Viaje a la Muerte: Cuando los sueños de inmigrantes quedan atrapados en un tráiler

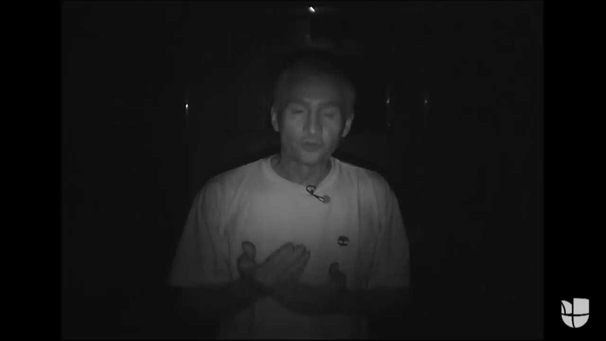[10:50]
La oscuridad dentro del tráiler es tal en la que ustedes me pueden ver a mí, pero yo no puedo ver ni siquiera la cámara.